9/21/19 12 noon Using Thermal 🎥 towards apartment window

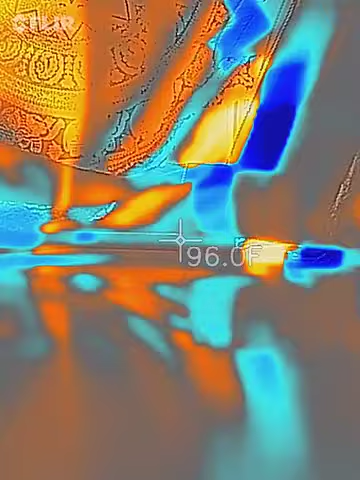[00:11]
On screen: spot 96.0°F
is my kitty thing where you see my hand that's my kitty thing here and the rest is this is all window and i get
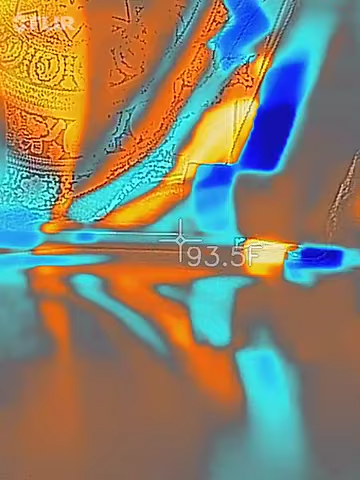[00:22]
On screen: spot 93.5°F
uh frequencies coming through there i notice the center of the screen how hot it is hopefully my cat isn't getting targeted